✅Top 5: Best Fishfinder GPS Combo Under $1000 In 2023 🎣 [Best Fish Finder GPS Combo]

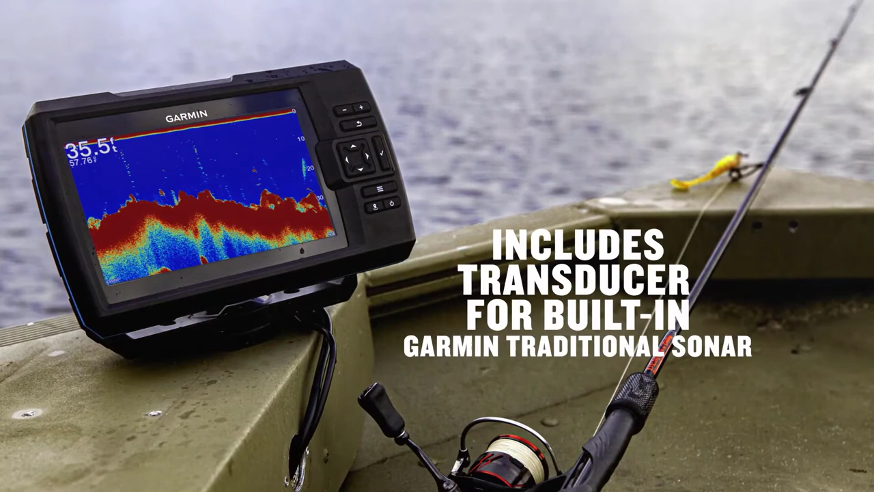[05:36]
continuous wide frequencies this provides you with a broader information range
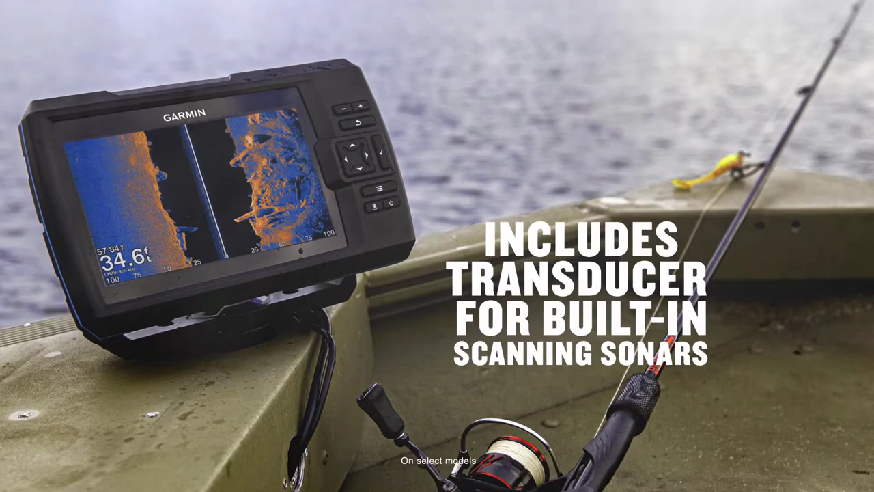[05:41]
ensuring you get cool fish arches even when the boat is moving faster though
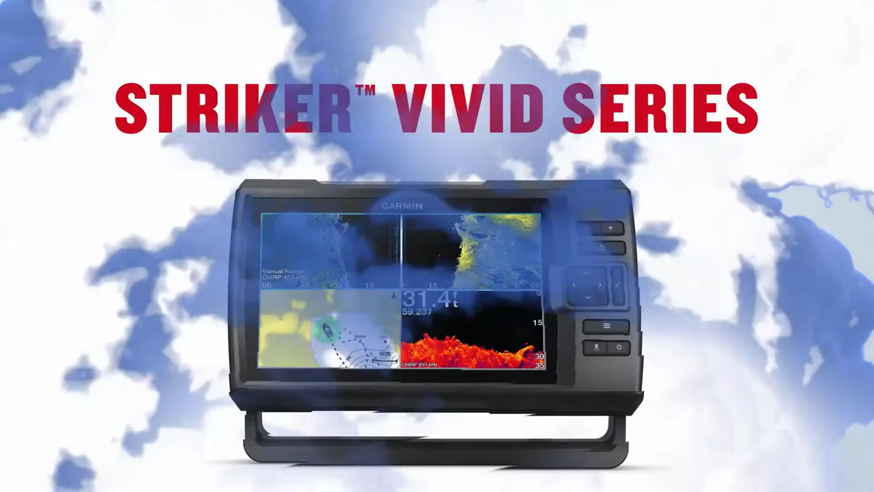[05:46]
it does not have a protective cover the device is cool
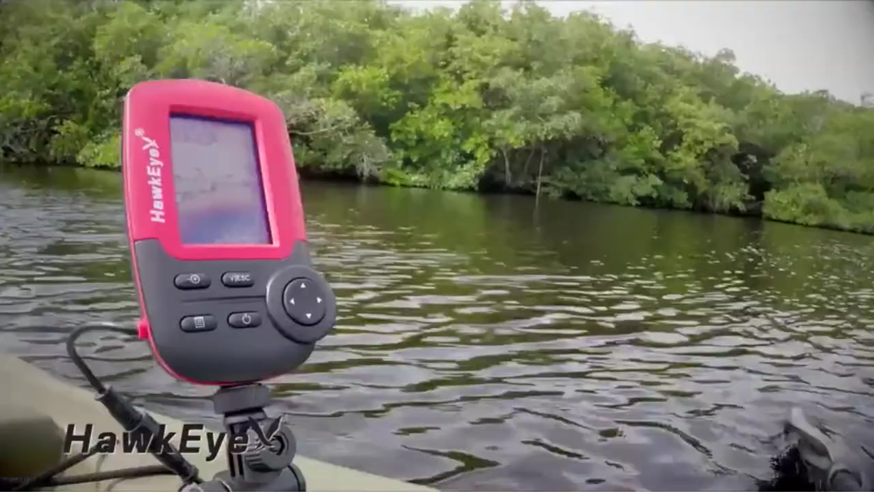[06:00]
a virtue view hd color display screen you got it hawkeye fish tracks 1c has a
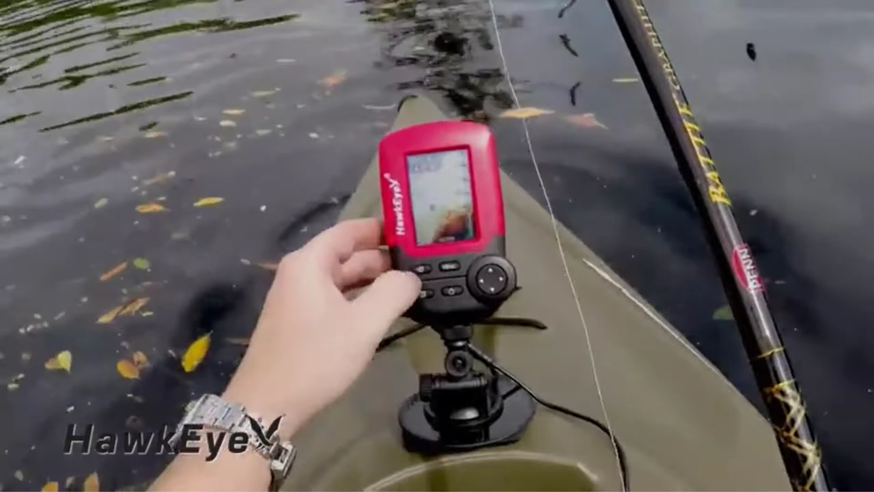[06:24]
programming that minimizes false readings besides
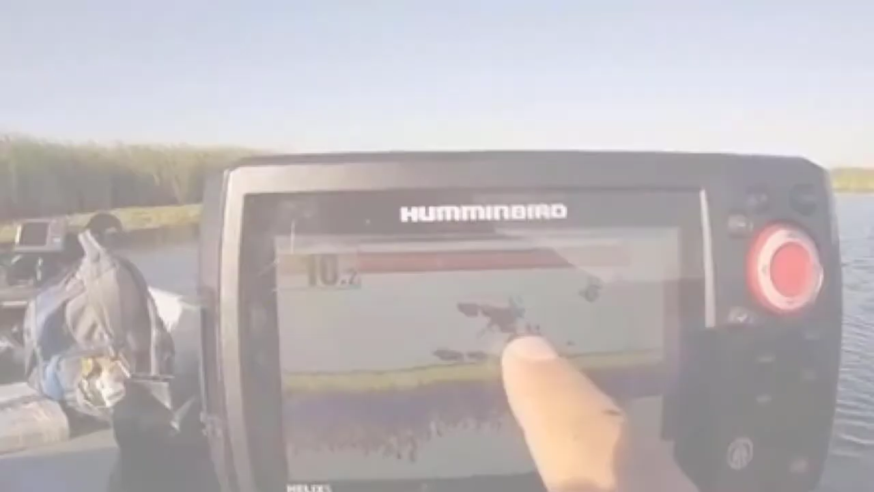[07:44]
a seven inch display screen of 800 by 480 pixels you will be able to see the information with a crystal clear clarity on its pre-loaded split screen view options
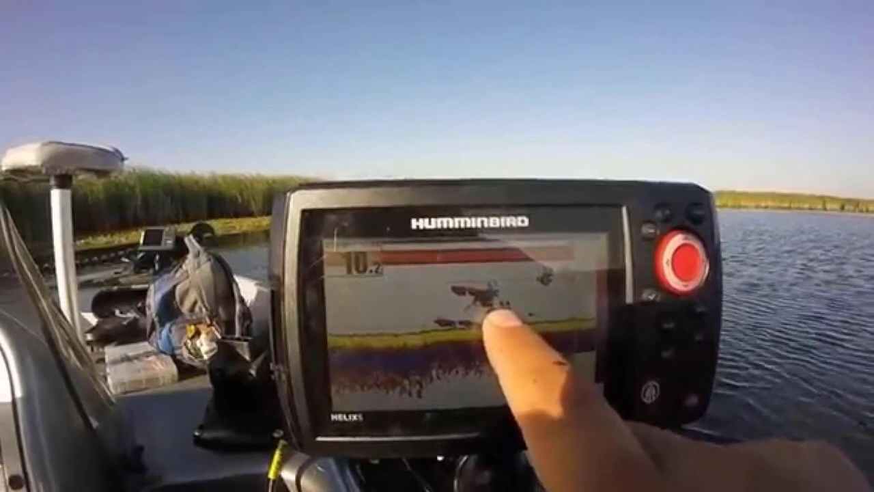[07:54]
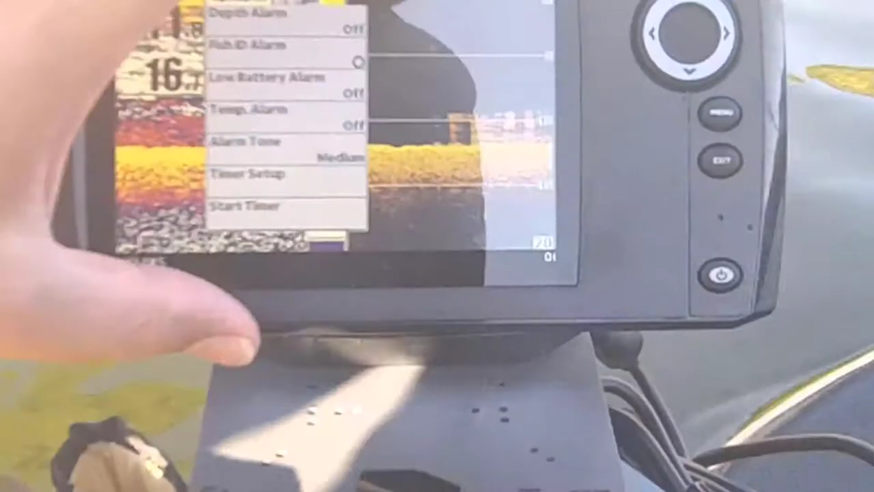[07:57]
moreover it is backed with an led backlight so you can easily
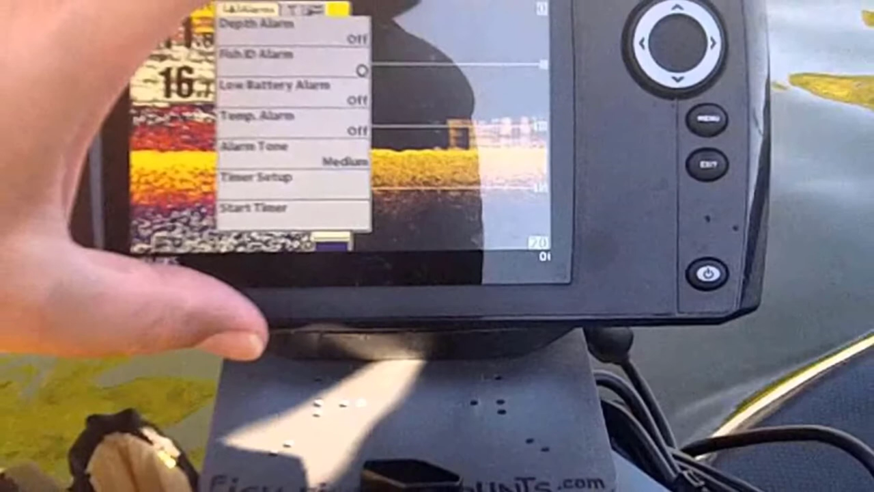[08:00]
check it under the sun it also comes with 256 colors that you
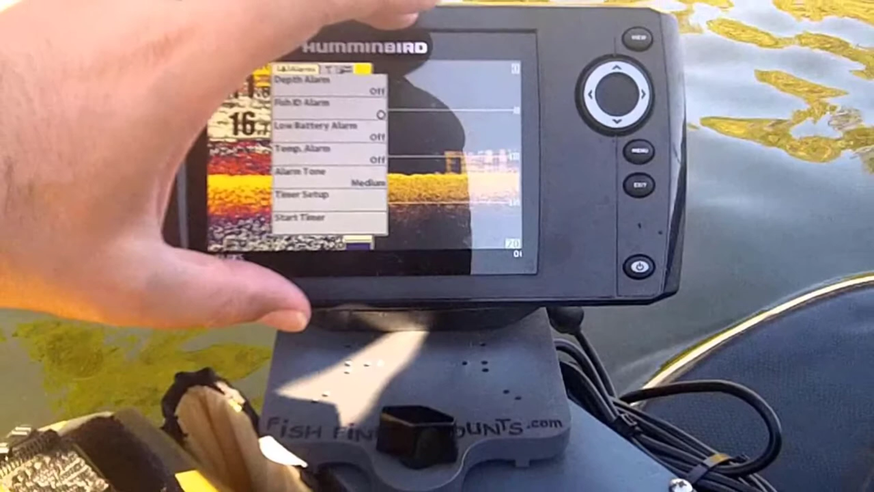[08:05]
will surely need to identify the fish and structure underwater this is one powerful fish finder given that it has a transmit power rms of 500w and 400w peak to peak
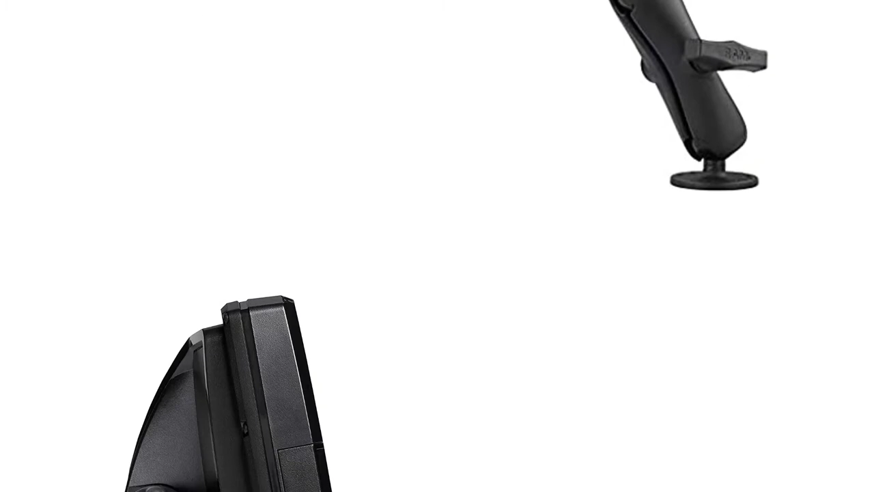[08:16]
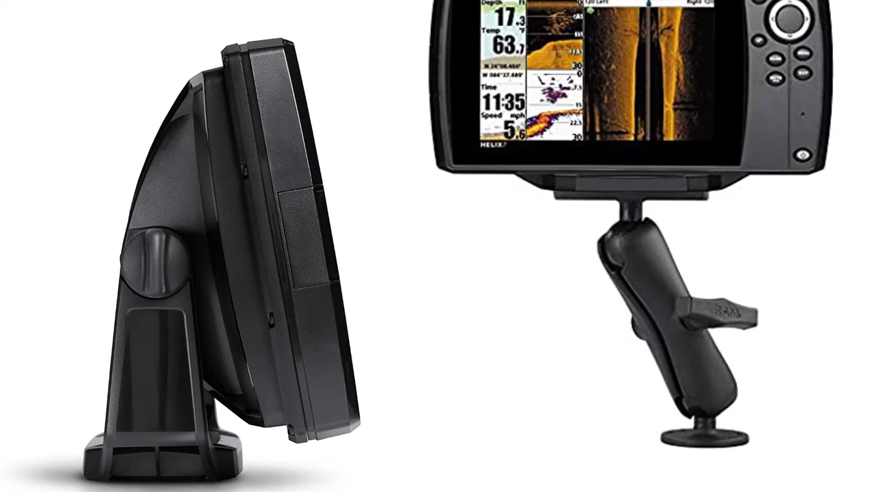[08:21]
as for the frequency it operates at 83 200 kilohertz and 455 kilohertz with 2d